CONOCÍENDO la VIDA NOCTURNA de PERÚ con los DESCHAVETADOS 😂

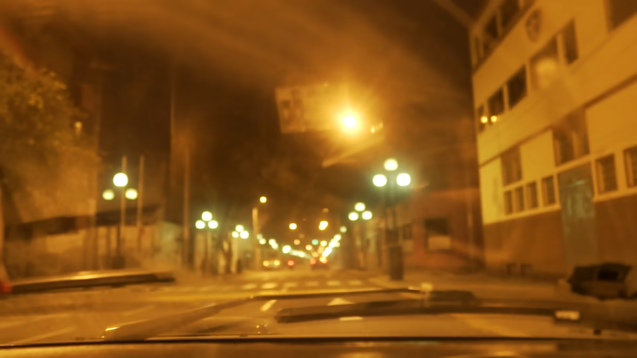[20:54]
miren ahora Las calles Totalmente desoladas Y a mí sinceramente Como peruano Que conozco el lugar Si me sorprende A lo mejor pues A los echavetados Dirán como que Ay es una calle normal Pero yo les digo Desde ya Que Barranco Es un lugar